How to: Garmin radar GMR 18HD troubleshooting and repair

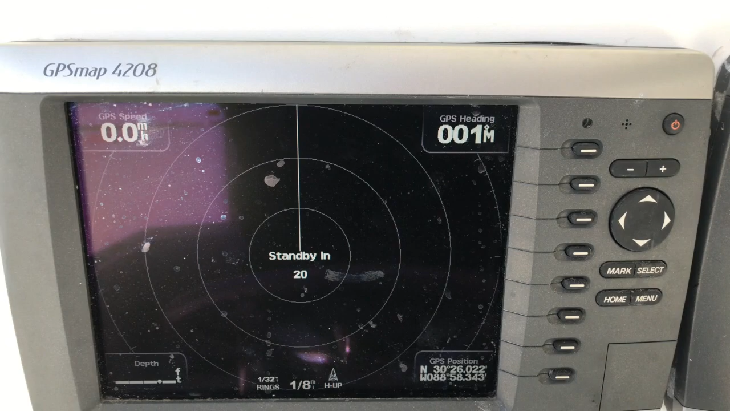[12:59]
I'll probably go ahead and do a software update to these units while I'm here
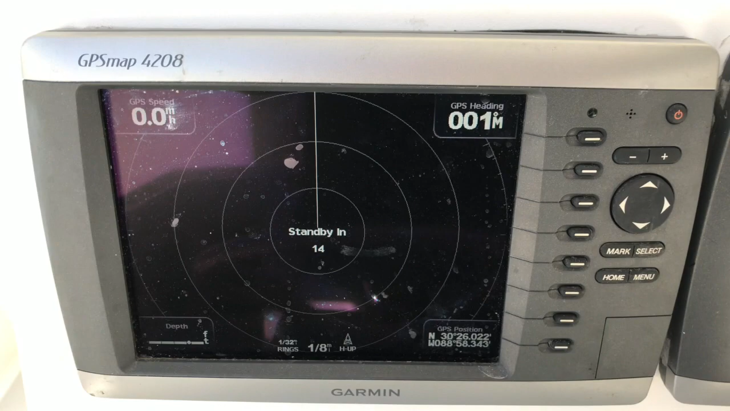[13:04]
just to make sure everything is up to date it might be a little out of date all right here we go
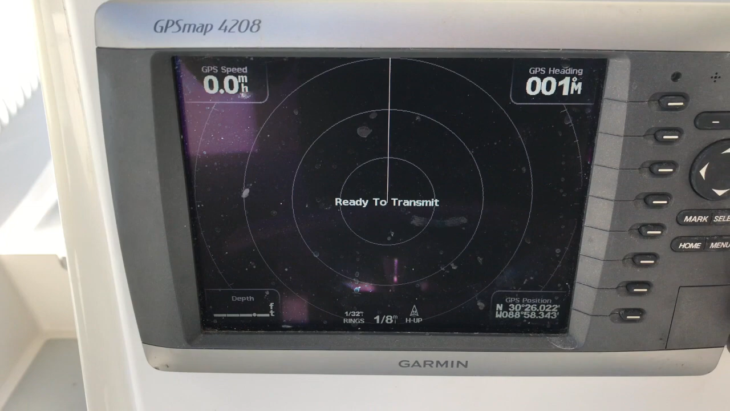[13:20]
ready to transmit all right menu transmit radar
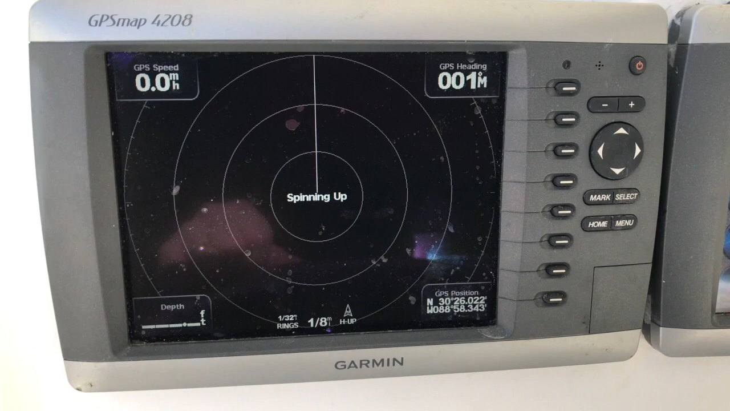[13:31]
all right all right and there we have targets so that fixes that
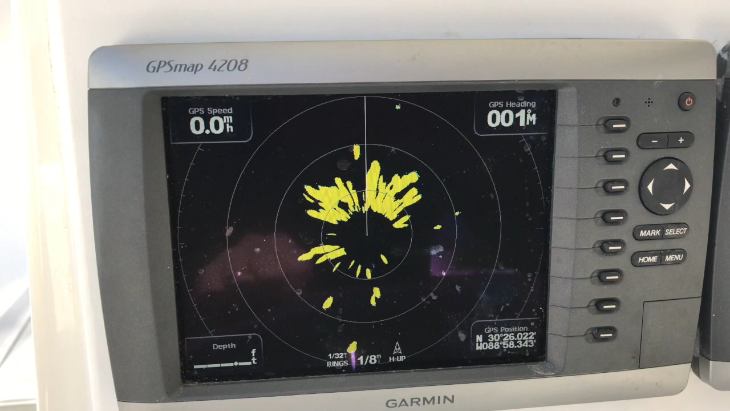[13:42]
so the real issue is that it was basically a poorly installed cable the guy who did it didn't exactly know what he was doing obviously on these Garmin units all their ethernet cables are crossover cables so there's only two colors that do swap in those cables and that's your orange and green pair you have orange beginning on the RJ 45 on one end you want it on green on the other
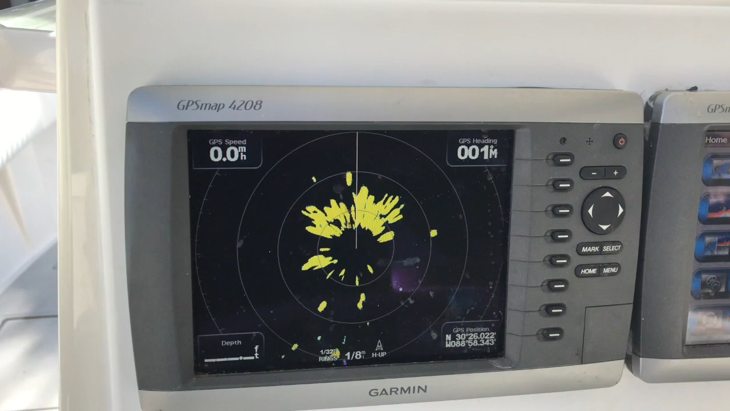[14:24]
so I think what he tried to do is copy what was down here on the other one and that don't work so what I'll do now is menu radar to standby
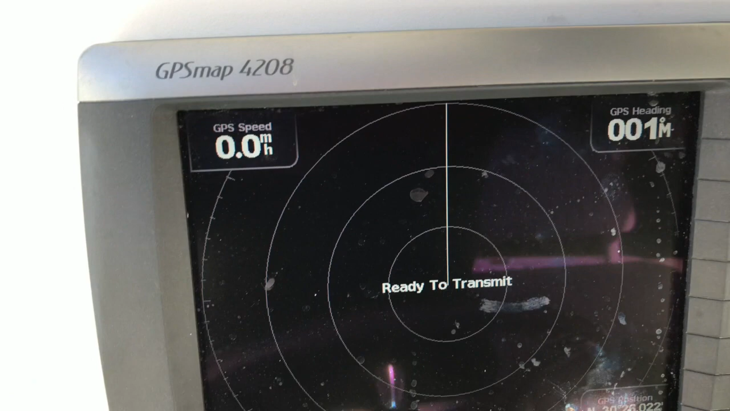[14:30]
software update here see what we've got